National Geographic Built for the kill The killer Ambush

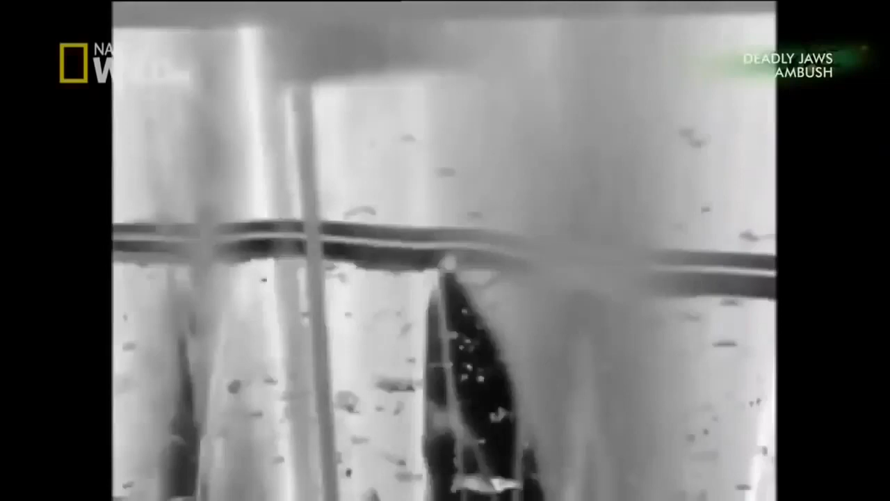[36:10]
The forked tongue tracks prey by smell as they silently approach their victim.